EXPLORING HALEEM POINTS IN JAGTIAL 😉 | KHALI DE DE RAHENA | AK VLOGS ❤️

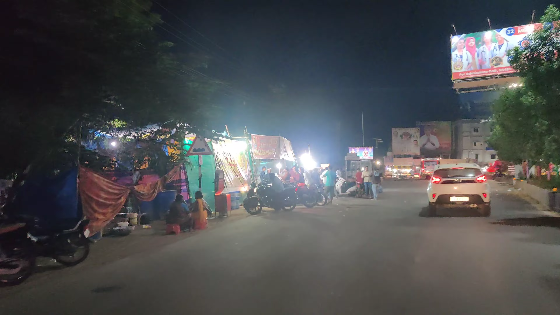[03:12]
ये भी है देखो, ये नए बस स्टैंड के पूरे आउट गेट से थोड़ा आप लोग लेफ्ट ले लेके आगे समझो, इधर है ये पूरे चिकन के सेंटर, चिकन के क्या बोलते हैं ग्रिल चिकन,
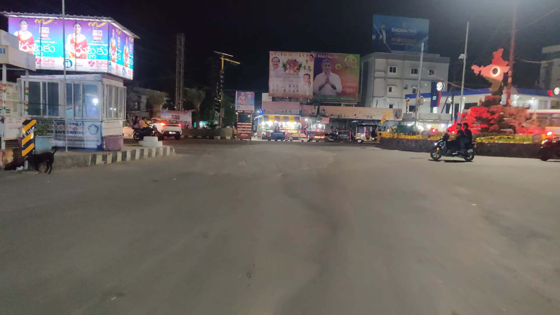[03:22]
ये वो धींगाना जो भी है होना है यहाँ आके ले सकते हैं। टाइमिंग देखो मेरे हिसाब से भाई 10-11 बजे तक बंद कर रहे थे, उससे पहले आगे ले सकते हैं अभी होना बोले तो।
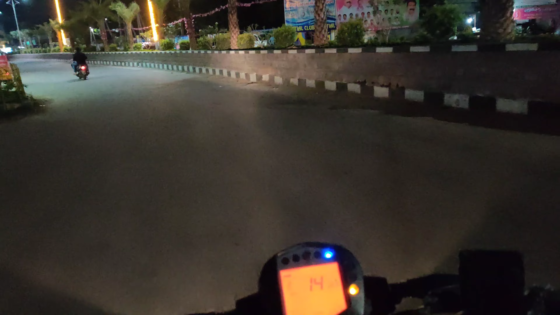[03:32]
और उधर साइड पे भी है ये पेट्रोल पंप से जो उधर जाते देखो